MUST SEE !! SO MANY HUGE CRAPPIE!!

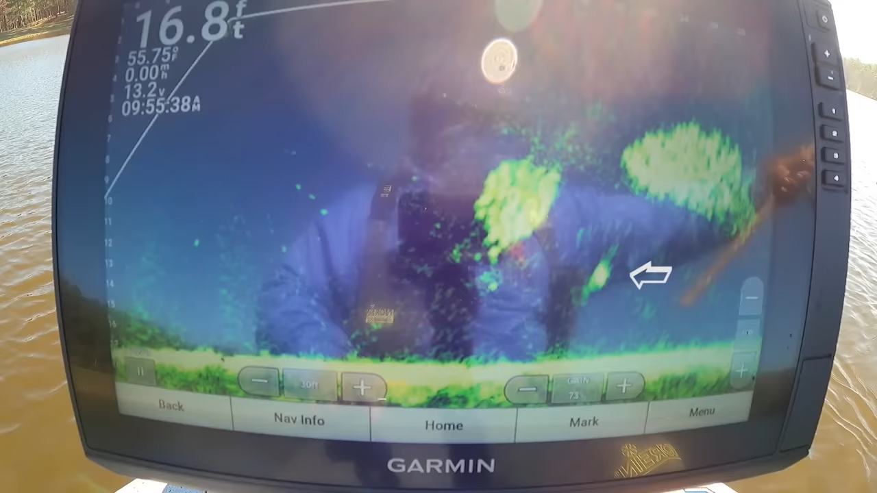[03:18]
On screen: depth 16.8 ft
And I'm going to have to fight the shad to get the cropping. I'm good with that though. You up right down there home.
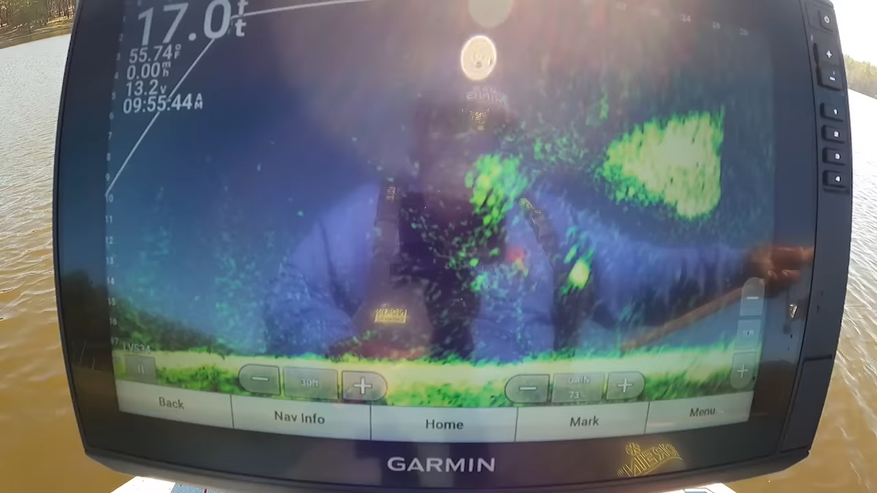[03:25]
On screen: depth 17.0 ft
Come on buddy. You know you saw that. You know you saw it. Look at that monster coming up out there.
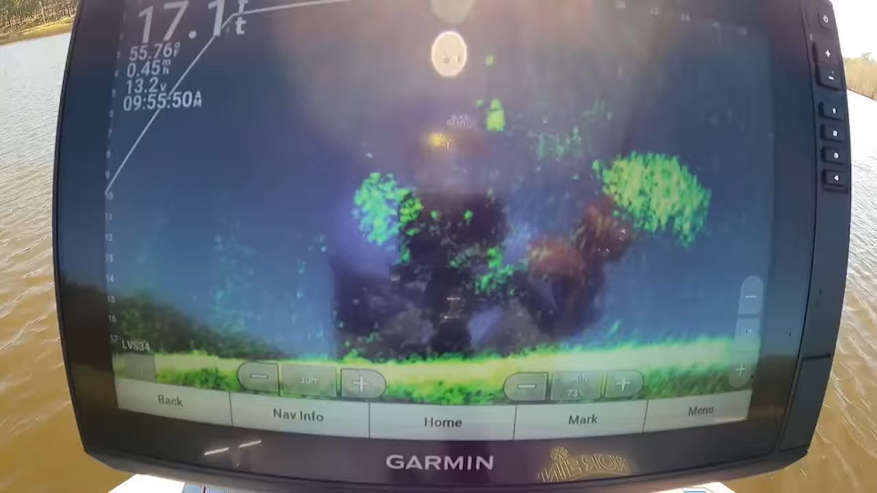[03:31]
Look at that monster about to come up out there. Come here boy. Come here. You know you in that top lift. You know what's going to happen. What's going to happen to you? The false lift.
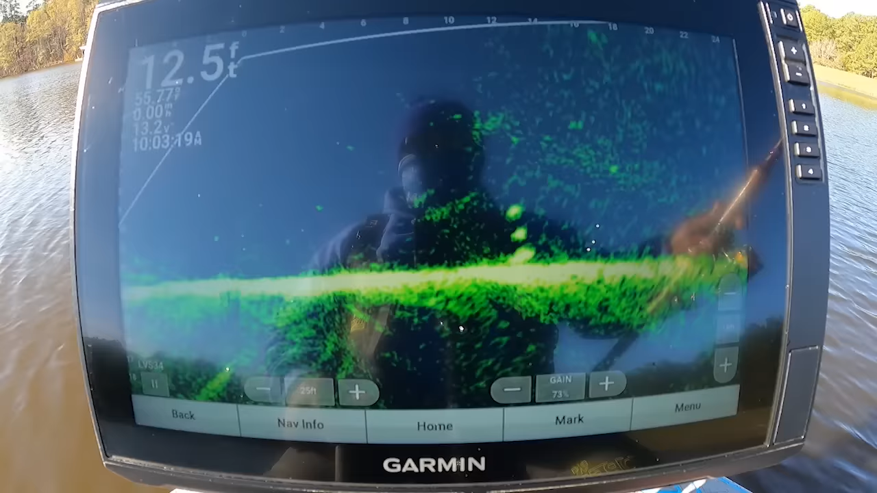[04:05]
I got one coming at me right now. He's right off the bottom. I'm going to hit them brakes. I'm going to bag this thing up. See how it's going to go right quick. Sitting on the bottom right there. Shaking a little bit. Try to get his attention. He's seeing that. See what he do. Big fish too. Whoa. We got it. We got that joker.
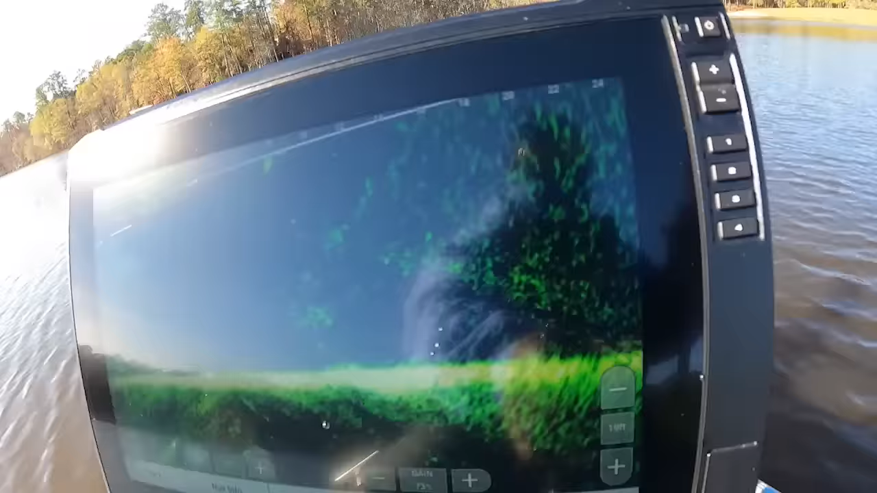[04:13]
Look at that big son going right there. Pop lift. Uh oh. Come on buddy. Don't flip y'all.
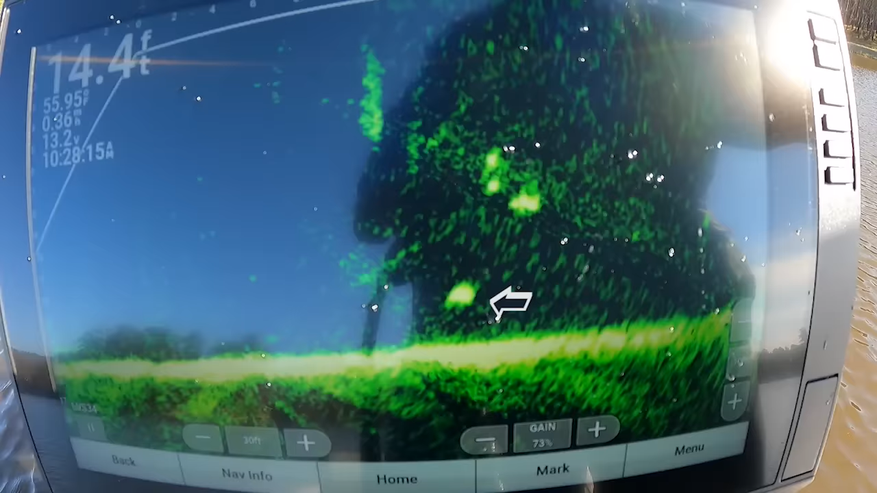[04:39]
On screen: depth 14.4 ft
Oh you going to leave. I'll drop and get your cousin right there. See your cousin won it. See you could have had it. But the cousin got you.
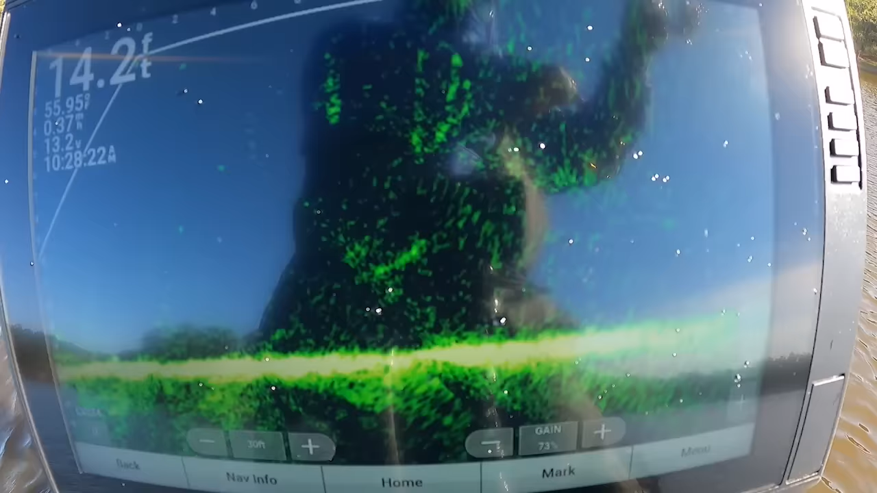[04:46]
It got off. Alright guys I'm going to try to block this sun glare and get on him. You see it already. Oh I missed him. He really tightened my line like I wanted him to. Fish right there y'all.
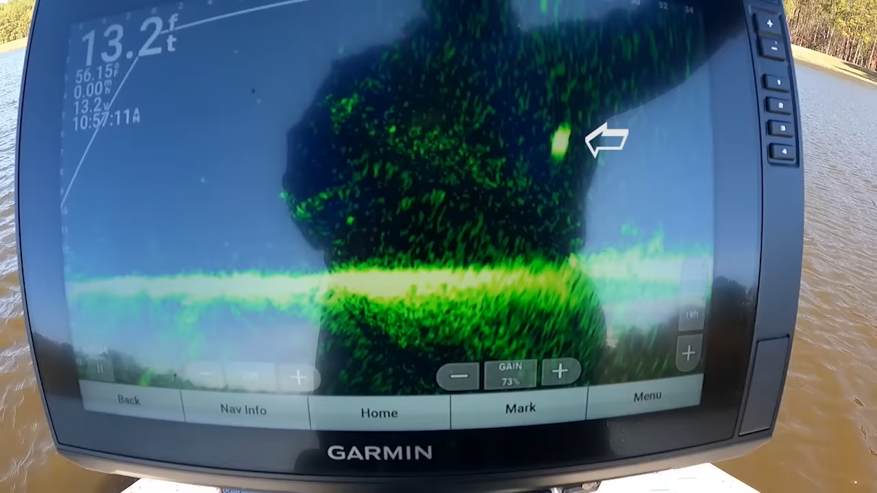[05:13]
On screen: depth 13.2 ft
Turn the seal baby. I know I'm short. Uh-oh, he turned this thing and I moved it. See if he can still come get it. He's dead!
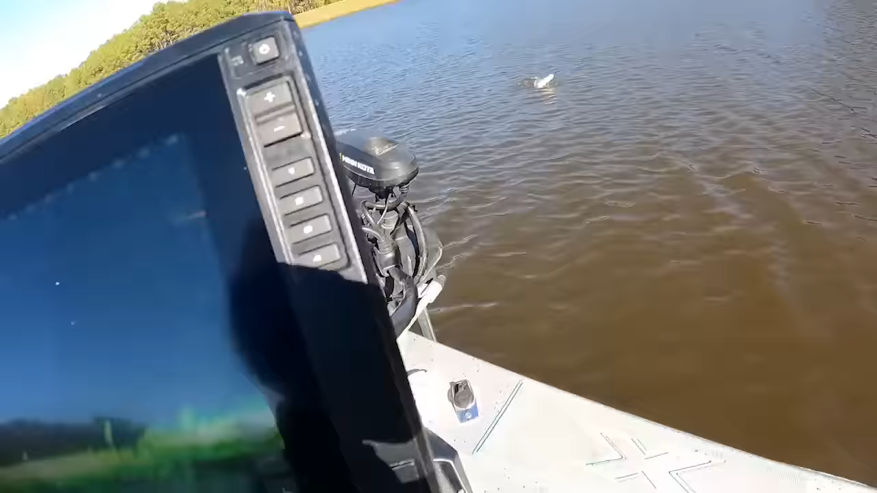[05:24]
Look at that big ol' crapper right there. Whoop, there she's alive. Completed. Ah, I both left that in the monster.
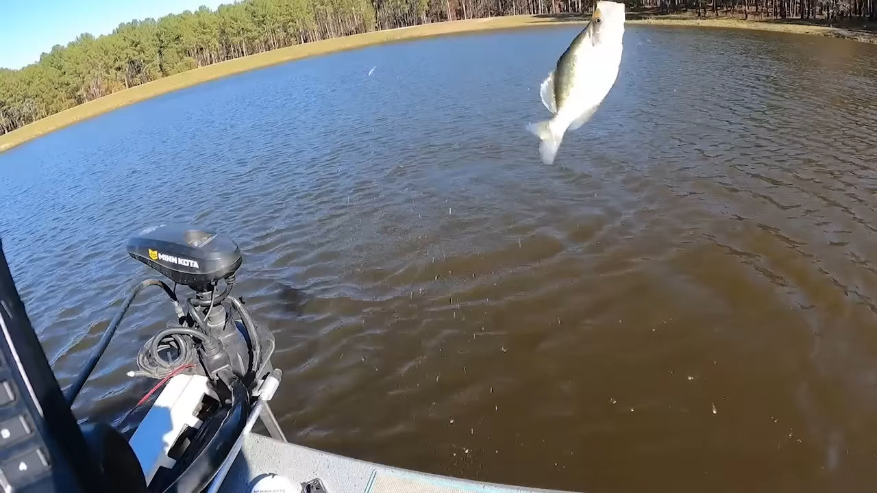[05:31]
This might be a two and a half pounder crapper right here, y'all. I'mma get y'all quick weight on it right here. But that might be a two and a half pounder.
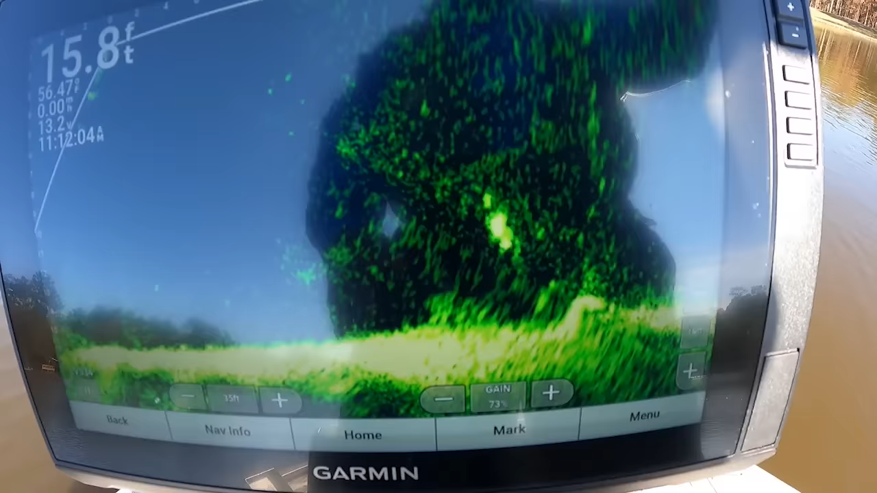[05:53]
On screen: depth 15.8 ft
There's one. Oh, he come off the bottom then, guys. That's a monster right there. That's a monster. That's a monster right there, y'all. Hold it in the road, T.
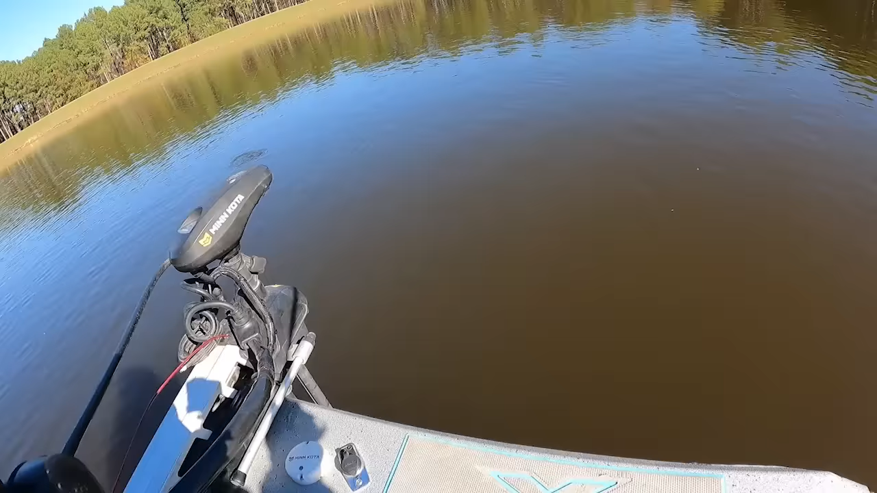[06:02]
Just hold him in the road. Hold him in the road, T. Let him top that line. Ooh, hold him in the road. Pop flip. Oh, should I both flip? Both flip. Hold it in the road, y'all. Hold it in the road. That's what you'll get.
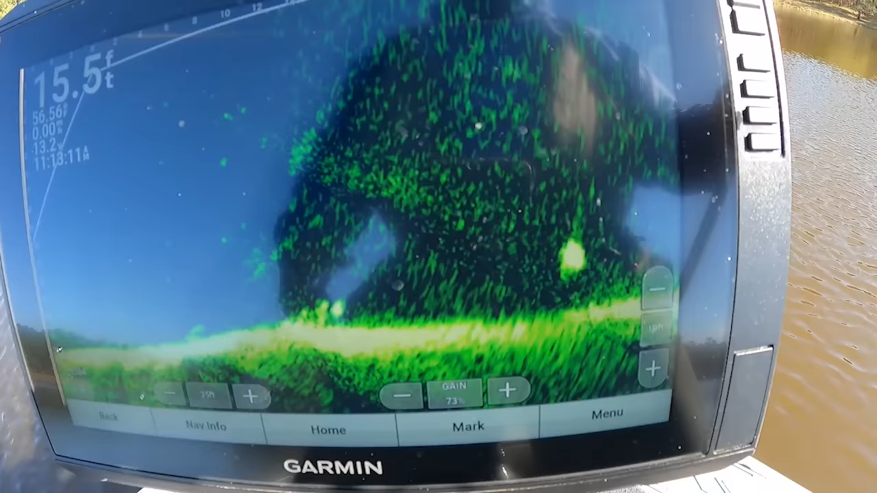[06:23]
Ah, there's a monster right there, man. There's some big fish. Come on, big boy. I'm right on ya.
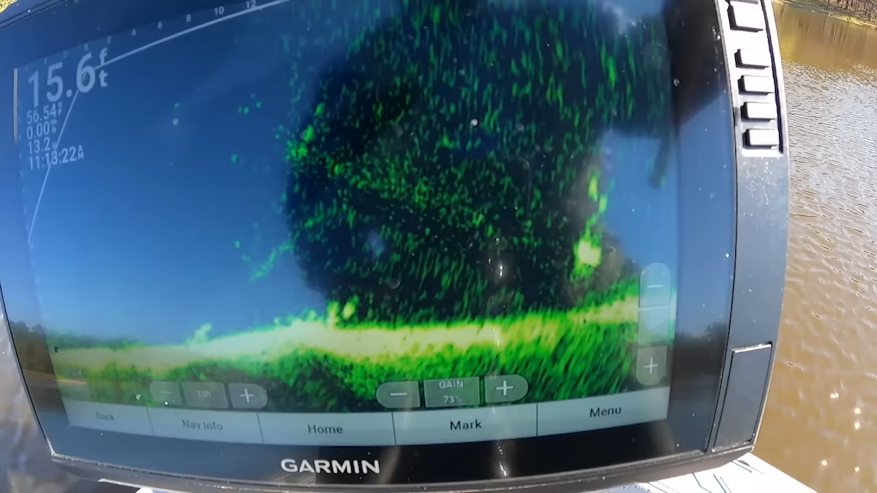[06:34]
On screen: depth 15.6 ft
See what you do. See what you do. You got it, boy. You got it.
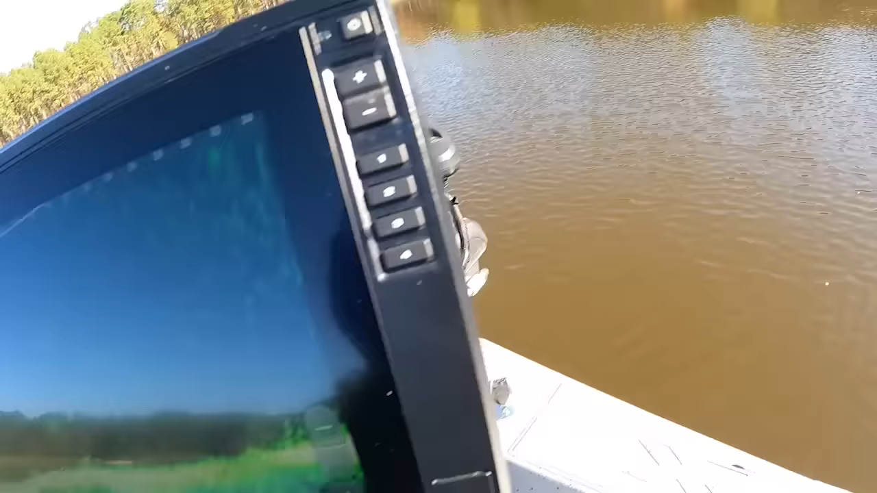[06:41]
Ooh, that's a monster right there. He mad with Thomas Jackson. Look, gracious of life.
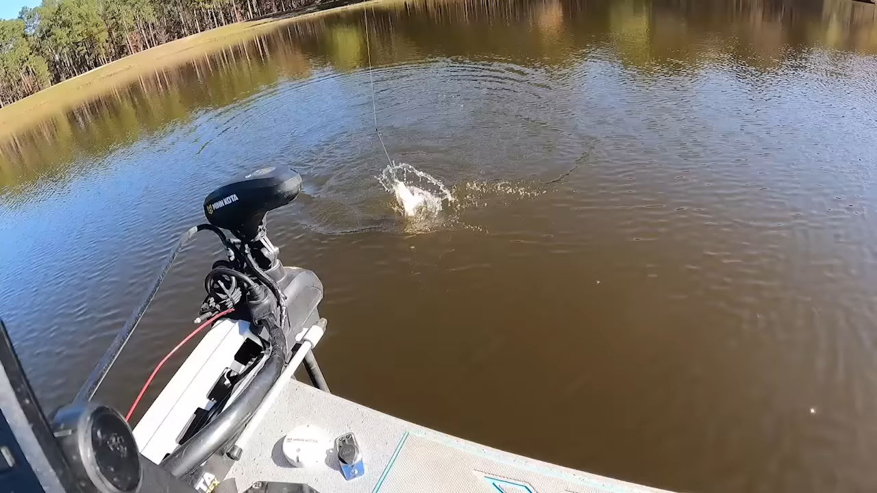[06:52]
Ooh, he in that top blip. Ah, I'm gonna flip y'all. Mad with Thomas, y'all. Look at that mouth. That's a huge mouth on the crapper, ain't it? Look at that slab. Look at this here first.
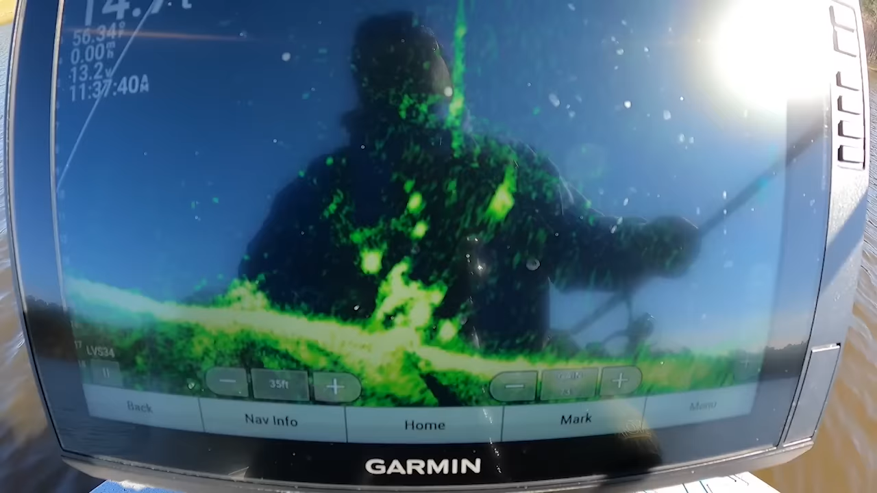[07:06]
See, there's got one coming up. He nailed it, too.
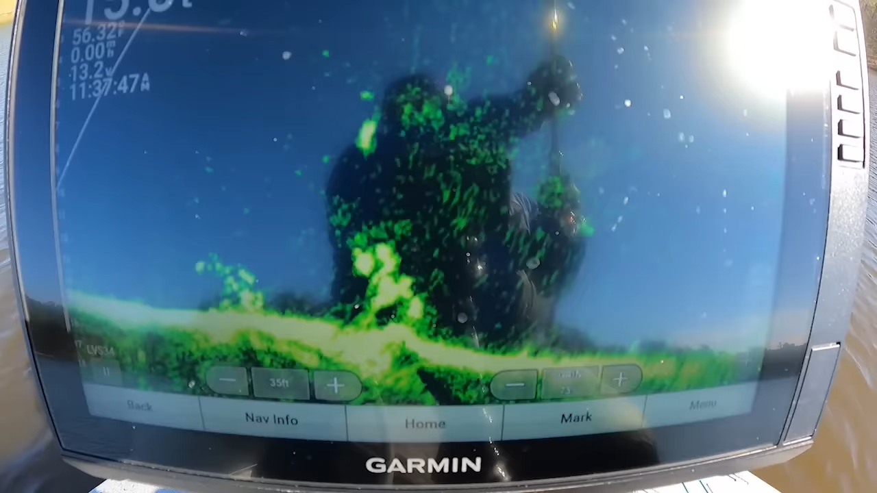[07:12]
Y'all see him coming up? He wrapped it. Ooh, he wrapped that jig. He ain't, he is mad.